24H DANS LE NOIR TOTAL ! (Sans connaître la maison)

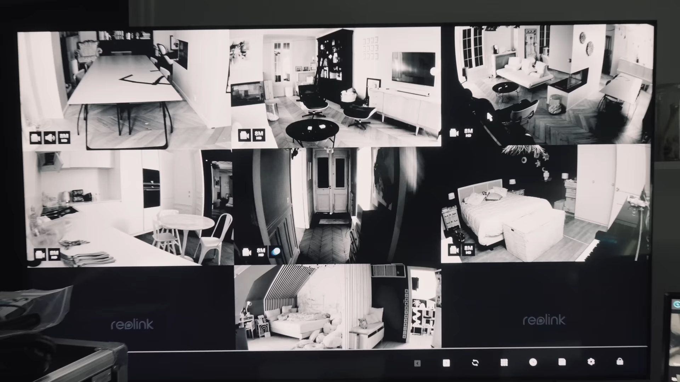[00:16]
Bon, pendant ces prochaines 24 heures, chacune de nos actions seront filmées par des caméras à vision nocturne placées dans toute la maison.
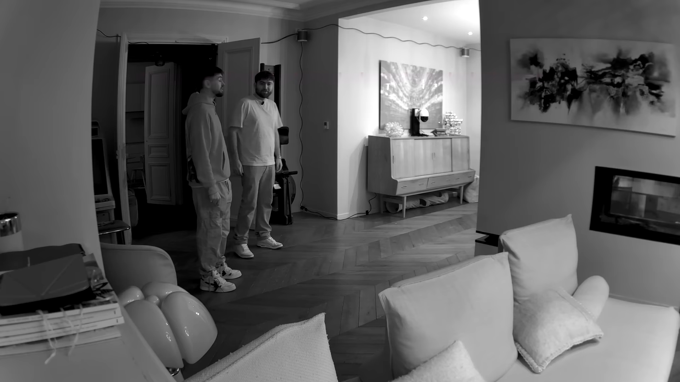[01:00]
Ok, petit canapé. Ouais, petit canapé, franchement, cool.
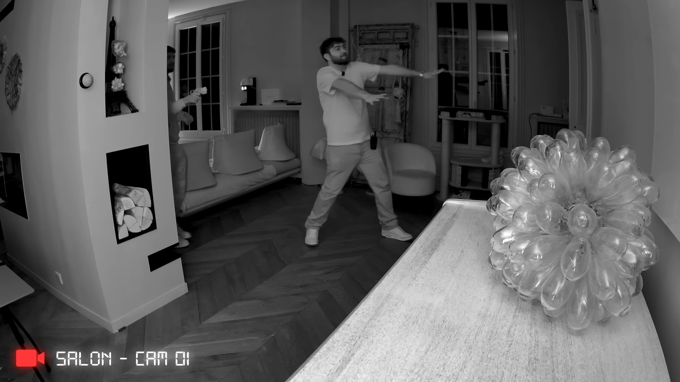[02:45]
Pourquoi tu vas si vite? T'es super loin là. Mais oui, mais c'est toi, suis-moi. Ah c'est bon. Attends, j'ai la porte d'entrée de la cuisine gros, je te jure.
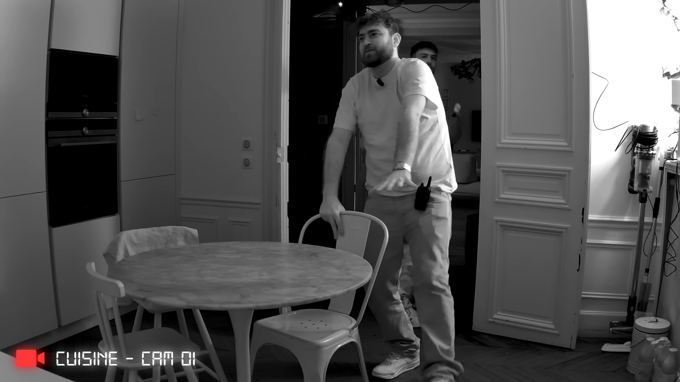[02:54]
Ok, petite chaise, petite table. Mais ce mec est attiré par le café, attends. C'est fou.
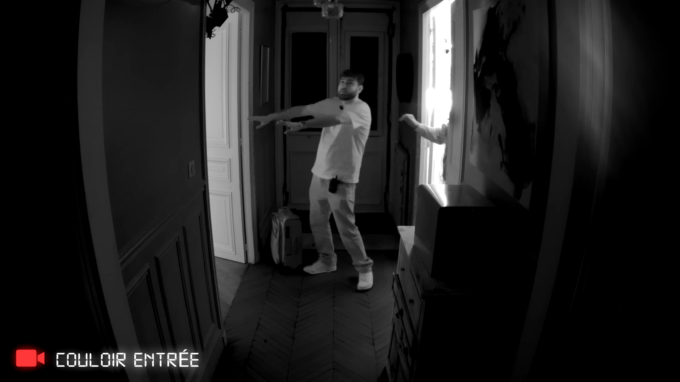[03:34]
Ok. Qu'est-ce qu'on fait? C'est toi là? On monte à l'étage? Attends, il y a une porte là. Non, mais là, t'es retourné dans le salon ou...
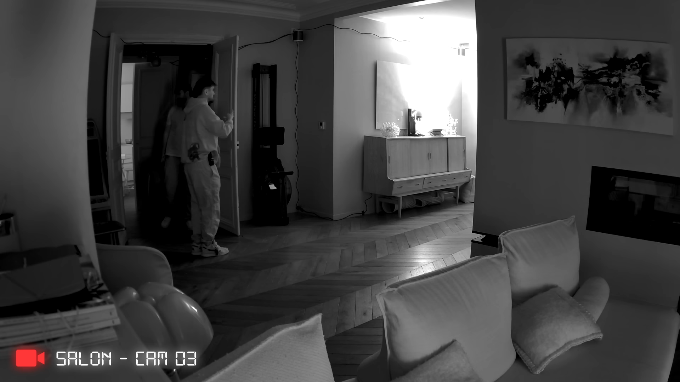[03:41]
Non, je suis pas dans le salon. Là. Mais si, t'es dans le salon, c'est sûr et certain, avec deux pièces.
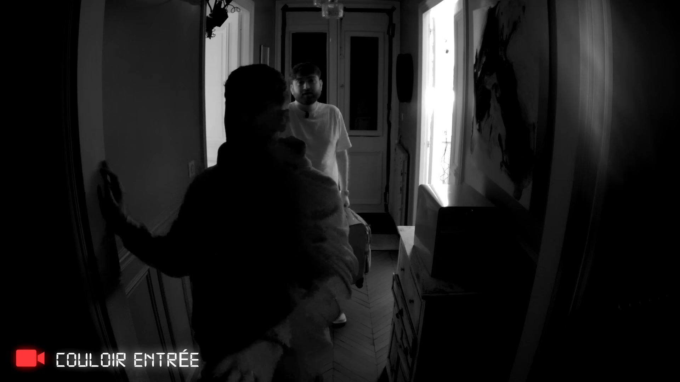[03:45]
Au pied des escaliers, vous avez deux cordes. Oui.
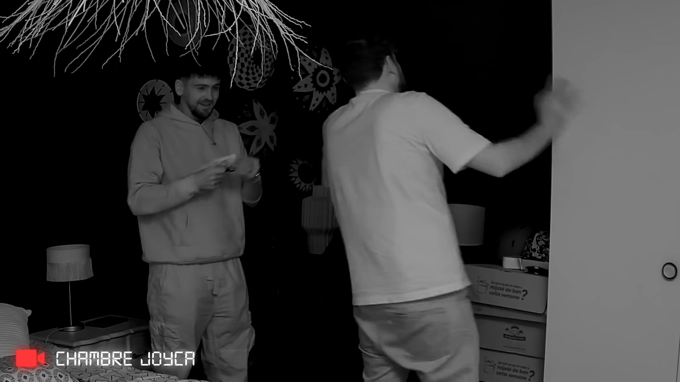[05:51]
Bon bah sympa ta petite chambre. Tu vois ça ce que j'ai dans la main? Bah non. Non bah non. Tu veux me montrer un truc? C'est quoi ce truc de merde? C'est un abat-jour!
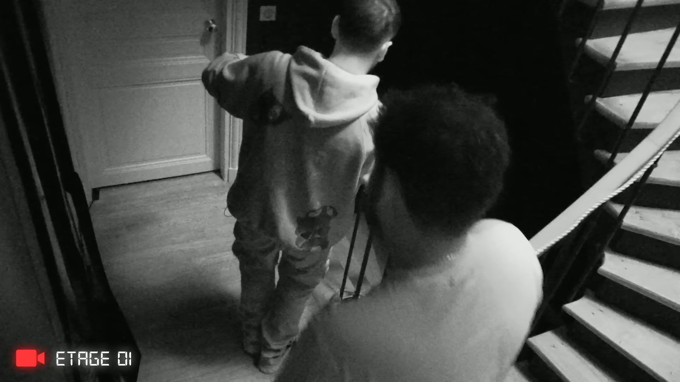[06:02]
C'est l'escalier qui descend là. Eh on est plutôt bon hein!
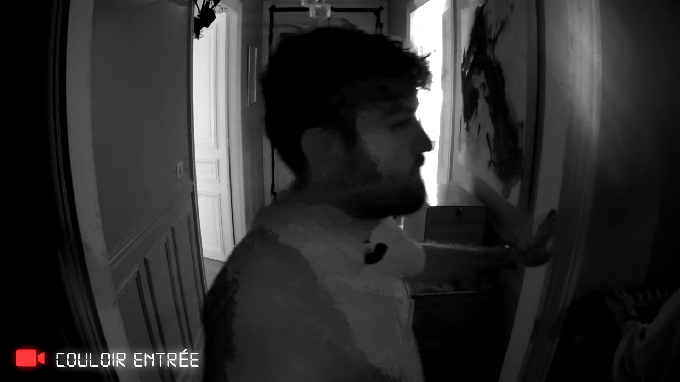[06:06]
Ah, ah, oh, oh! T'as quoi? Toilette!
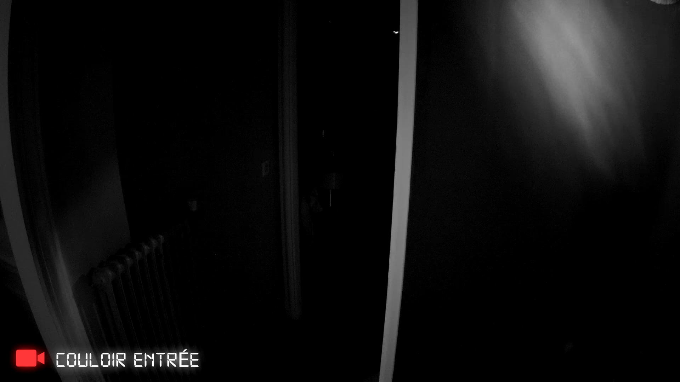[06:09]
Attends, mais c'est une autre salle de bain là que j'ai!
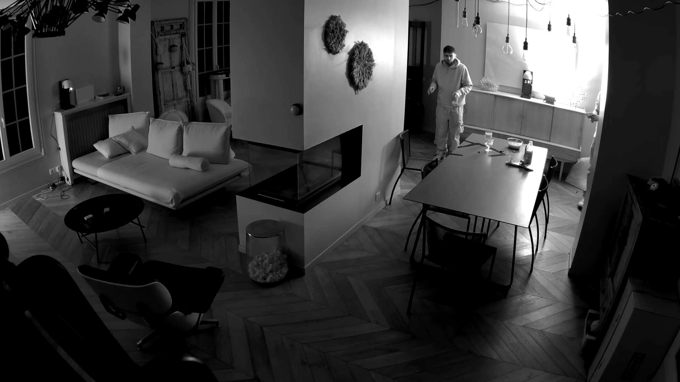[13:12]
Oh là, ça vient d'où là, putain? Il bouge quoi? Ça bouge. Kiki.
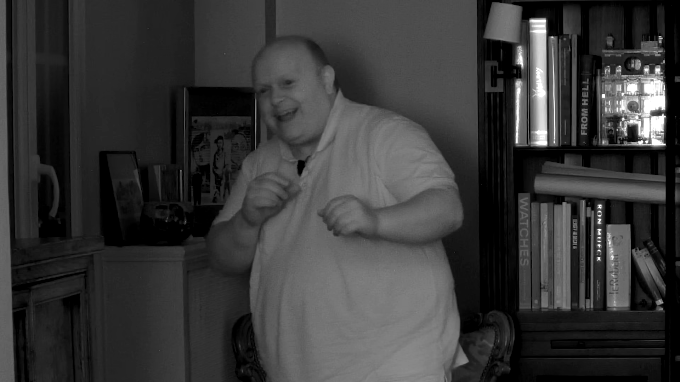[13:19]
Un petit cri pour vous faire vachement plaisir. J'ai reculé de 10 mètres. Vous m'avez trouvé. Bonjour. Bonjour.
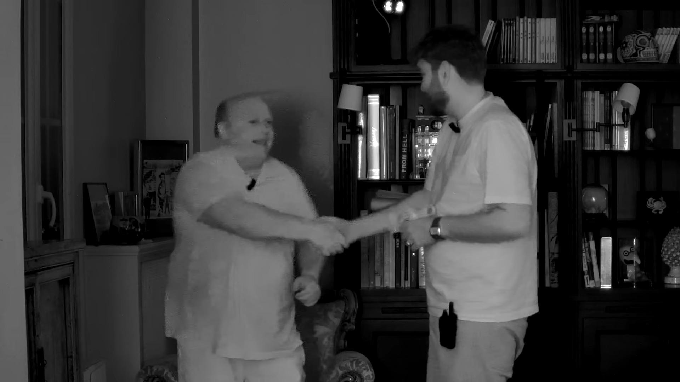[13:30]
Je t'ai pas fait mal. Ouh, la grosse main.
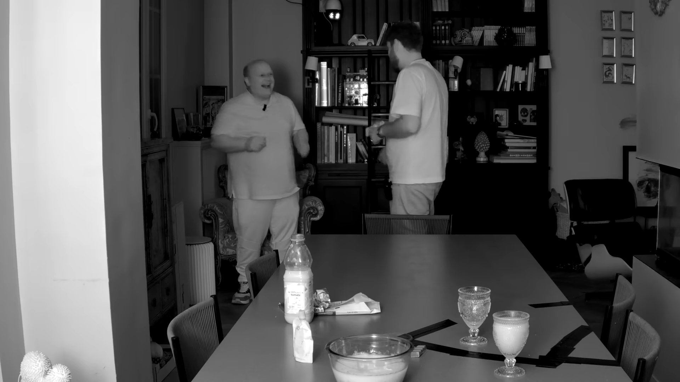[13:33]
Je t'ai pas fait mal avec le pistolet? Non, t'inquiète. T'as vu la, t'as vu la taille des mains? Oh la vache. Ah, moi j'ai un peu peur quand même. C'est vrai. La force des mains. Un petit cri. C'est le vrai David. C'est David, fils de Momon. Exactement.
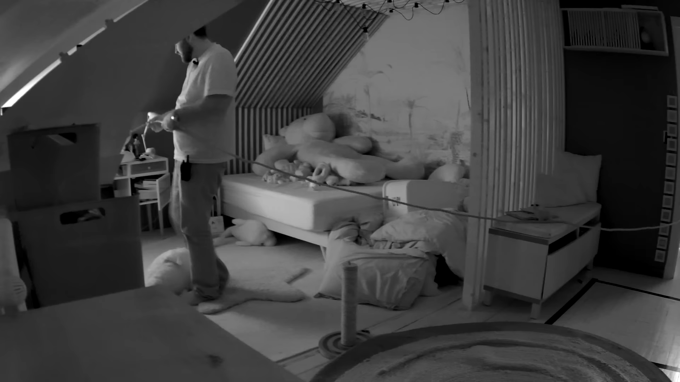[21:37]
Y'a enlevé le lit. Oh les bâtards. Y'a plus mon lit.
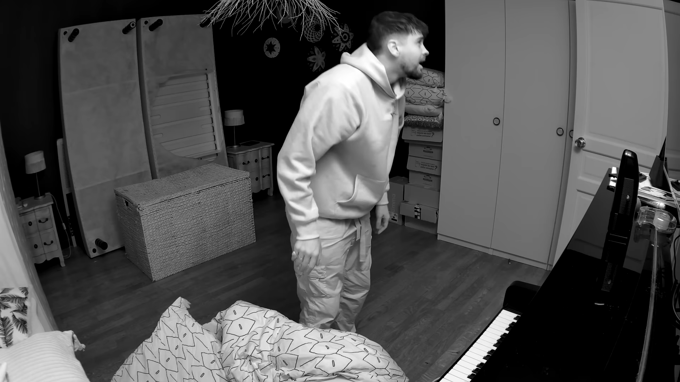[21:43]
La corde, elle me mène plus à mon lit. Ah donc ils ont pas enlevé les lits, ils ont juste changé les cordes. Ouais, ça amène à un radiateur moi. Et moi j'ai peur de lâcher la corde, parce que si je lâche la corde, je sais plus où je suis aussi. De toute façon, la corde te mène à un radiateur.
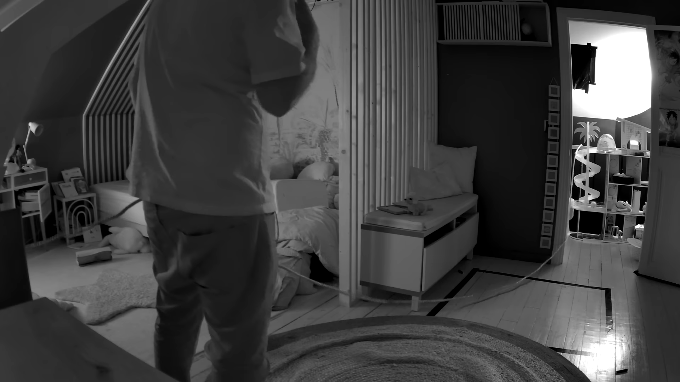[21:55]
Et gros, tu sais que je pense que je suis pas dans la même pièce que mon lit, moi. Ah, j'ai trouvé. Du coup, y a pas de problème, en fait. Moi, j'ai un problème, hein.
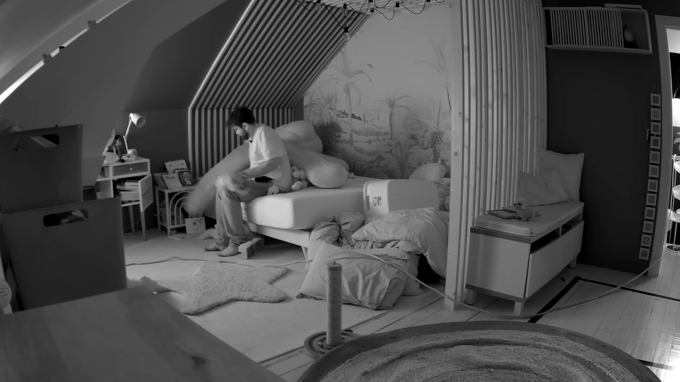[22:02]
Vas-y, c'est quoi ces putains de peluches de merde? Ah, mais c'est mon matelas, ça. J'ai un matelas, je le remets par terre, là. Ouais. Mais j'ai pas de lit. Et moi, mon lit, c'est un cube. J'ai l'impression que tu es penché dans ton lit. Oui.
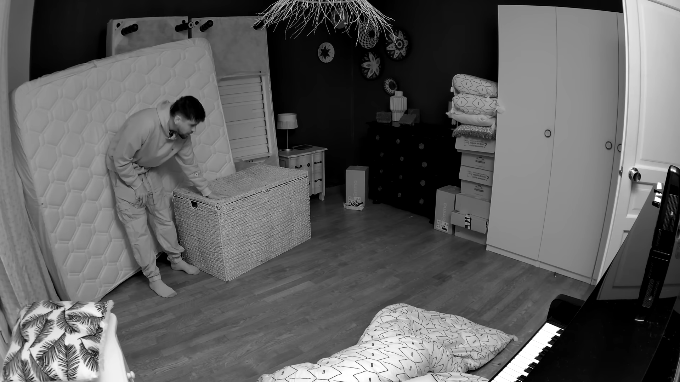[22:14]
Oh, mais c'est ça, en fait, qui casse les couilles. Voilà, c'est la malle de con, hein. Aïe. Oh, putain de merde.
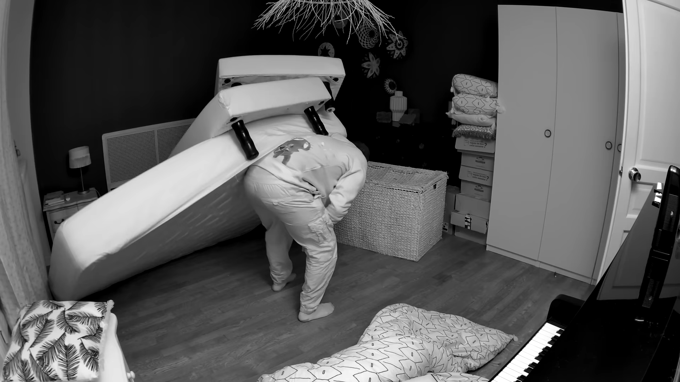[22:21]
Oh, c'est super lourd là. Je crois que j'ai mon lit, mais tombé dessus.
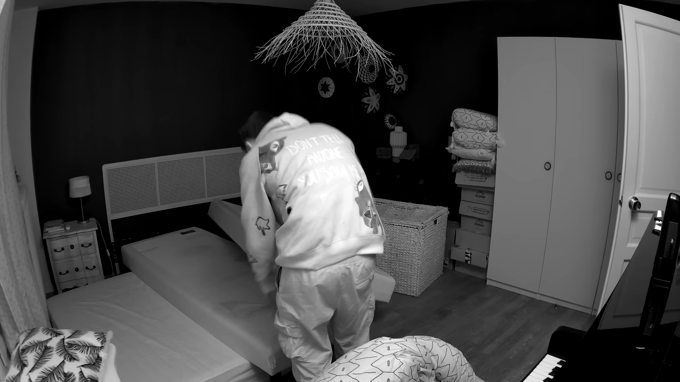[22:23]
Ah putain, bah, je me suis mis dans une galère là.